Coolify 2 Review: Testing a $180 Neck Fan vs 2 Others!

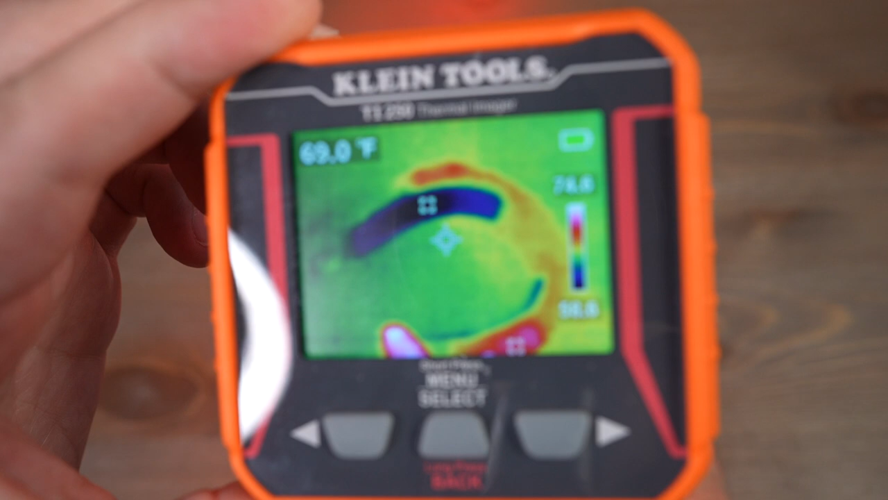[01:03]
So you can see how that would fit around your neck.
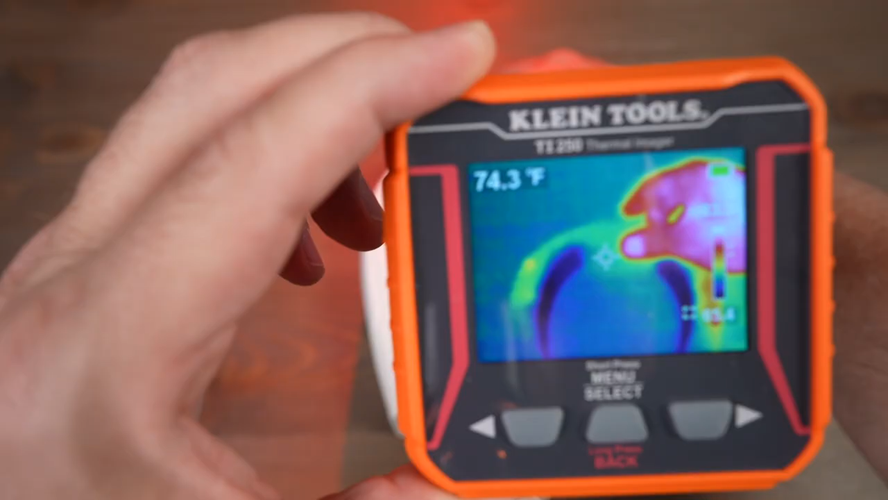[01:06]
On screen: spot 74.3°F
If I touch any of the plastic parts, for example, I'm just going to hold onto this.
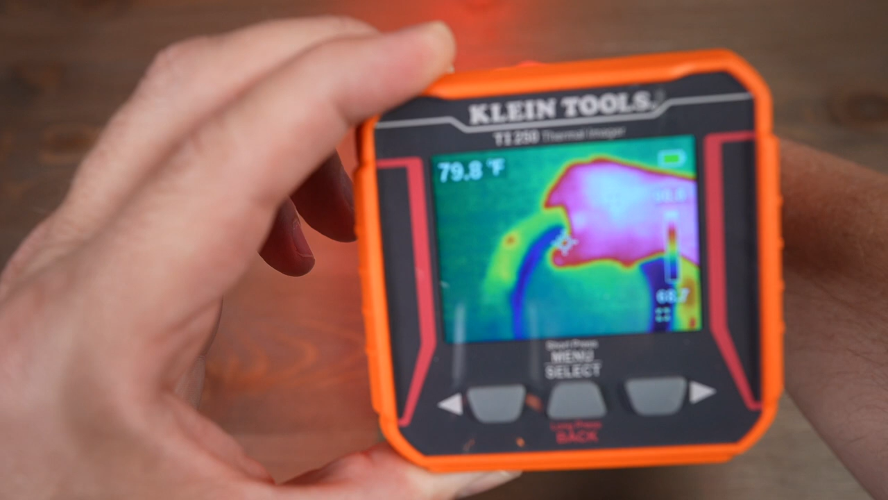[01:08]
On screen: spot 79.8°F
You can see that my hand warmed it up significantly, but I'm going to touch this plate right here with my fingers.
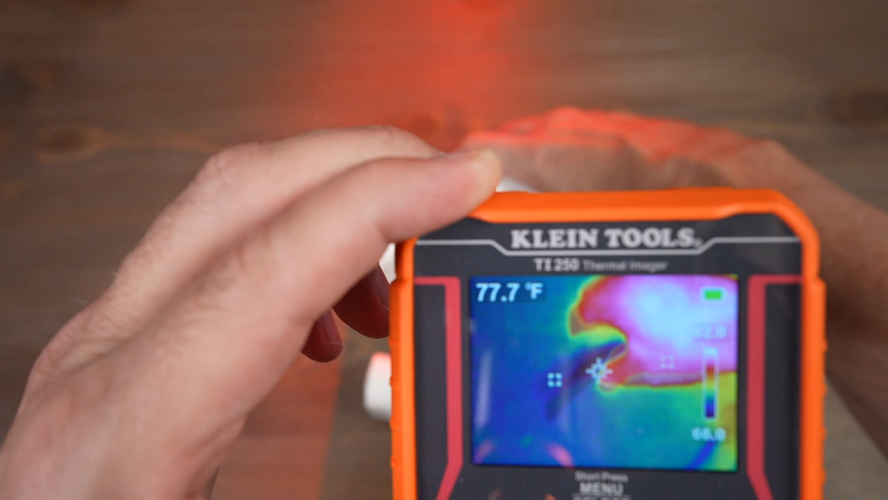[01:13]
On screen: spot 77.7°F
I'm going to hold onto it.
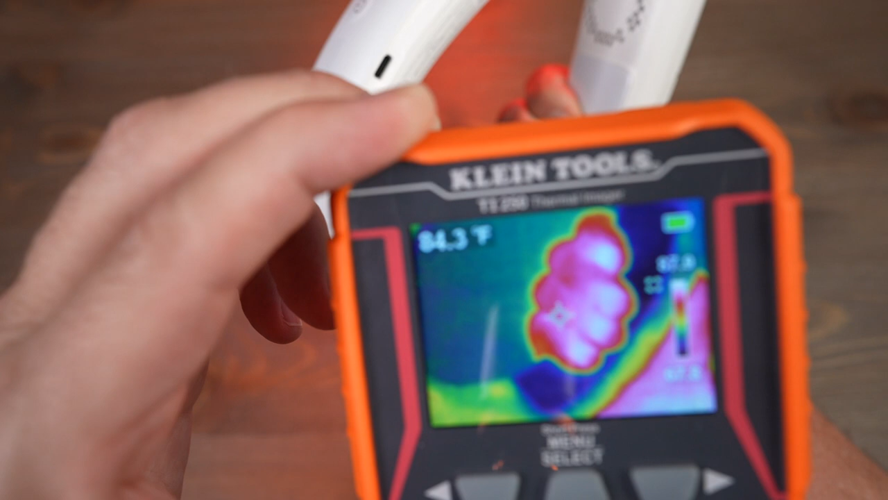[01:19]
Hold onto it for a minute. And look. It does not warm up.
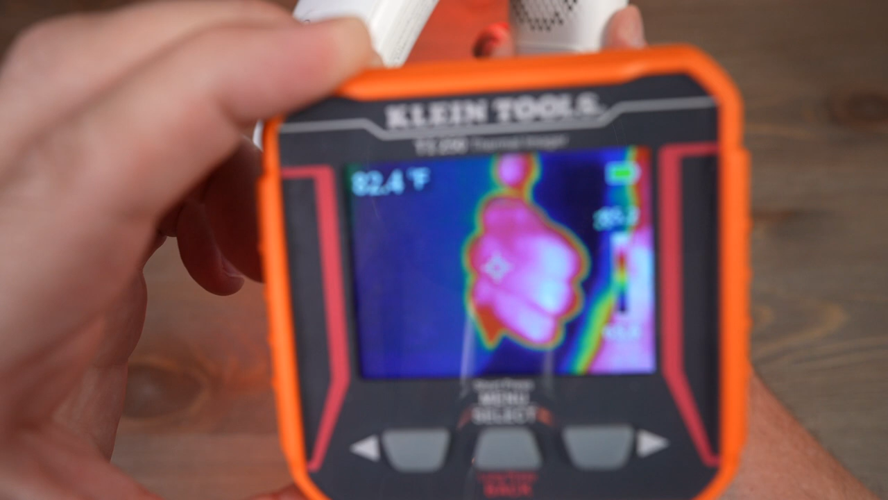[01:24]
So if it's sitting around your neck, your neck is not going to warm it up. Quick look at the controls here. This is the power button. When it first goes on, you can see it says C1 right here. And then it shows the battery power, which is 93%.
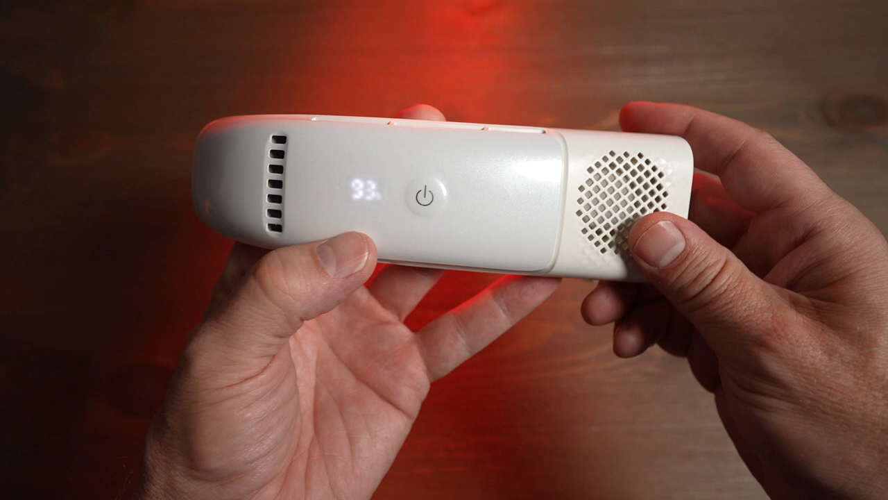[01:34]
Now on the other side, this button will control the mode. So we can go from... That's fan. So it's just the fans blowing. No cooling. Cooling. Fan. Switch back and forth. Now if I hold it down back here, now it switches to heat.
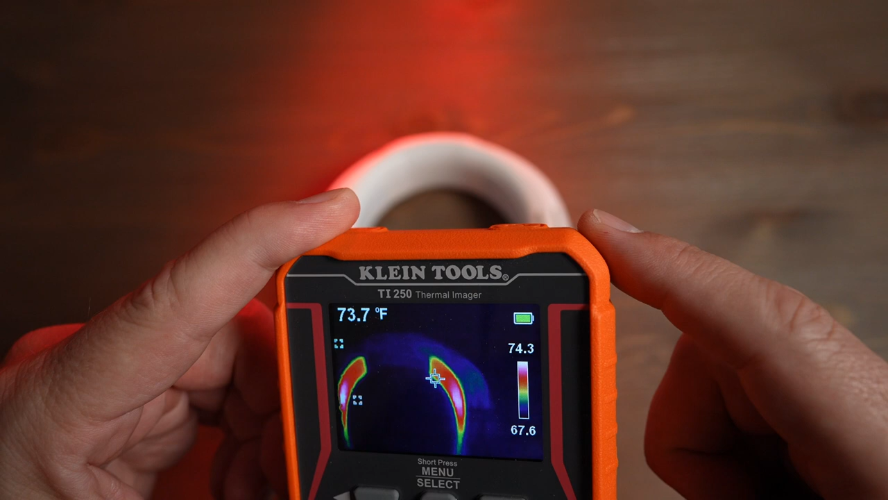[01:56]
On screen: spot 73.7°F
Heat two. Heat three. The fans don't run when it's in heat mode, by the way.
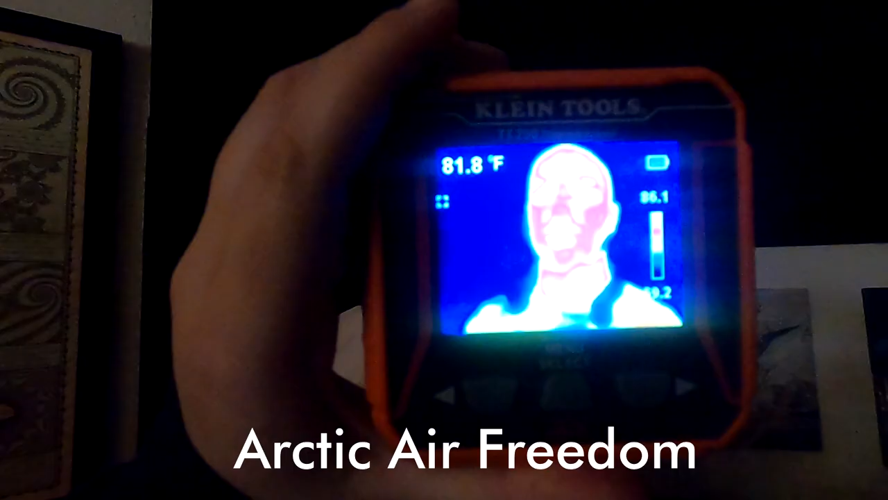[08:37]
On screen: spot 81.8°F
Now as you can see, the Arctic Air Freedom doesn't really provide much cooling.
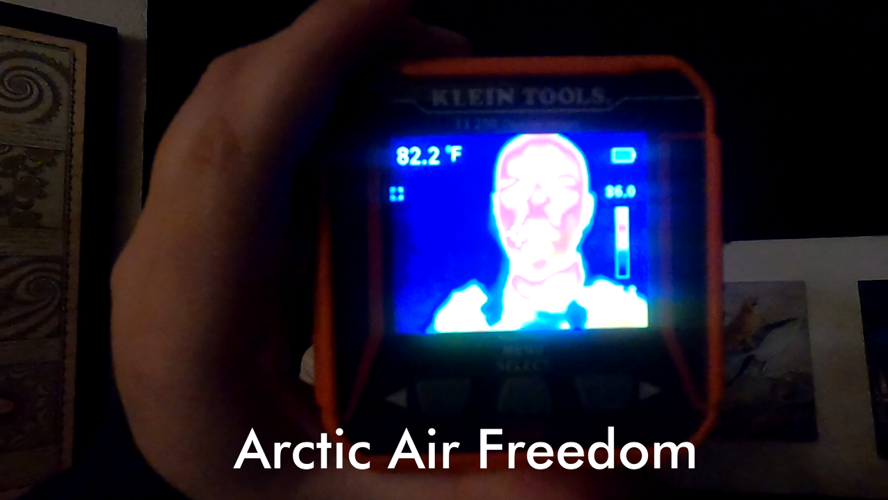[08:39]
On screen: spot 82.2°F
It's really just a fan. There's not a lot of cooling that goes on.
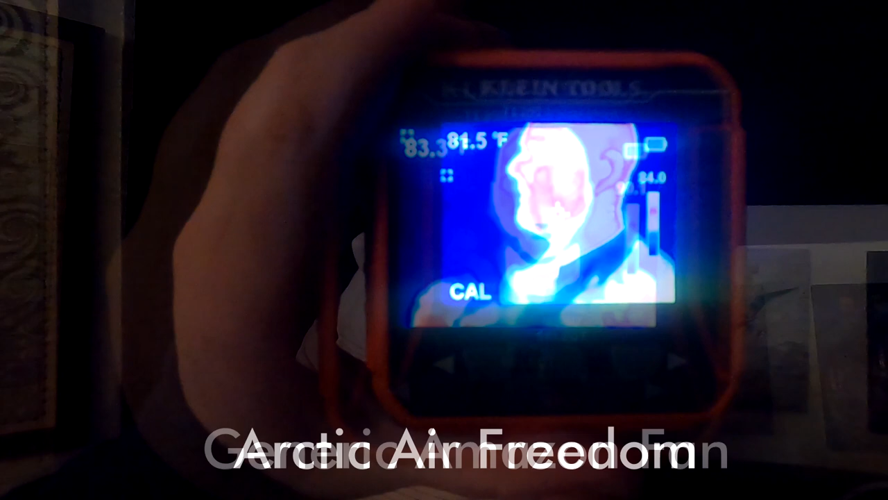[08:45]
When I switched over to the generic Amazon that does have a cooling plate, you can see in the back of my neck does have a nice big rectangular cool spot, so that feels nice.
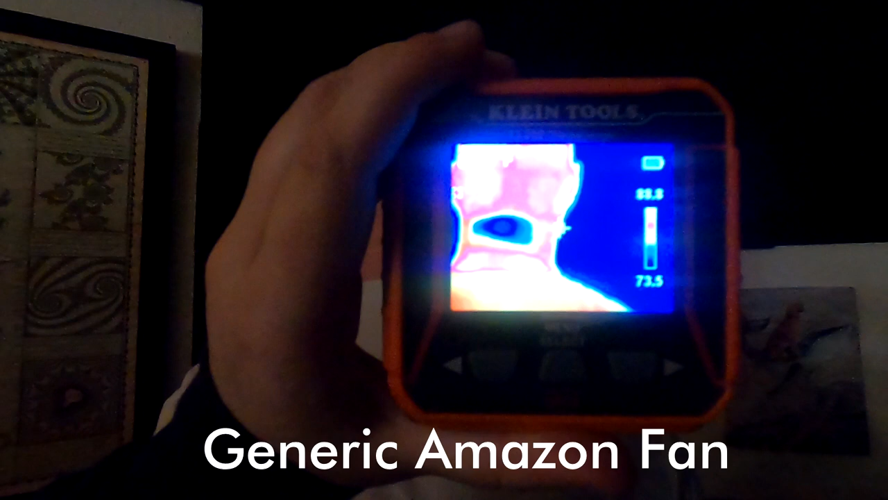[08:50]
But then when you compare it to the Coolify 2, you can see how much bigger of an area is cooled by them.
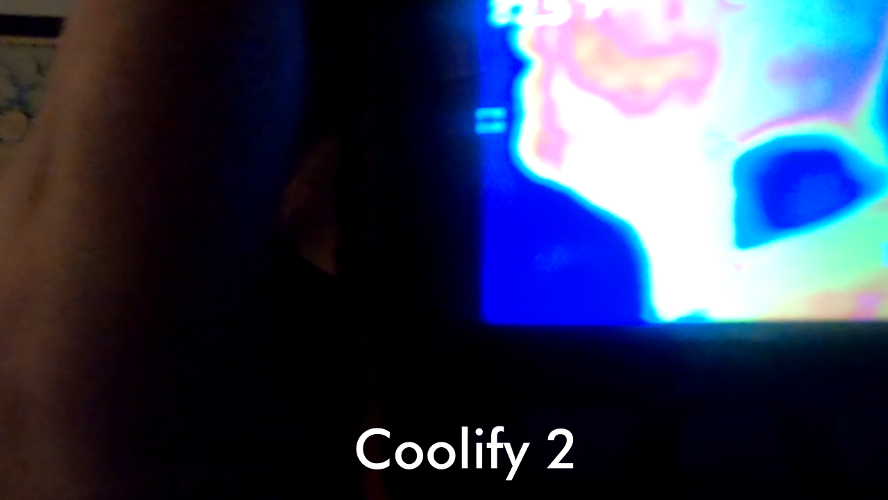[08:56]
Both sides of my neck going all the way around.